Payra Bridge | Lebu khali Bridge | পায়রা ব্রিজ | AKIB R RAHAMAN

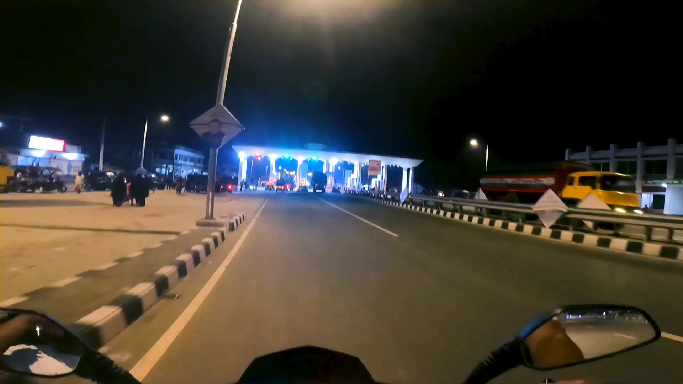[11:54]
এইখান থেকে টোল থেকে খুব ভালো লাগতেছে দেখতে
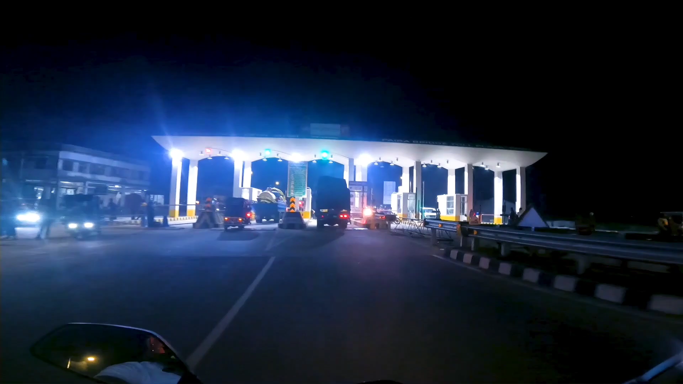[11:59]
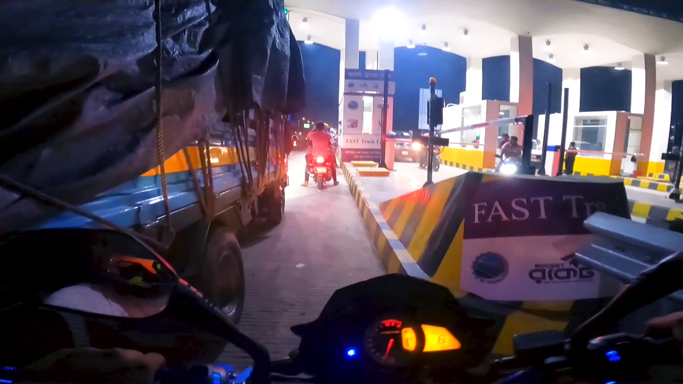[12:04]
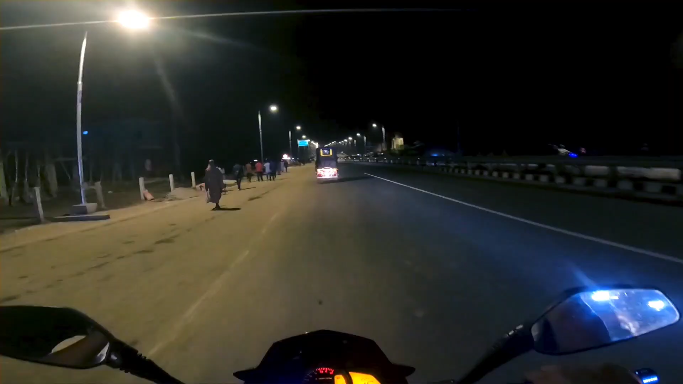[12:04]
ওকে আমরা দিনেবেলা একভাবে দেখছি ব্রিজটাকে আর রাতেবেলা আর একভাবে দেখতেছি আসলেই অনেক সুন্দর লাগতেছে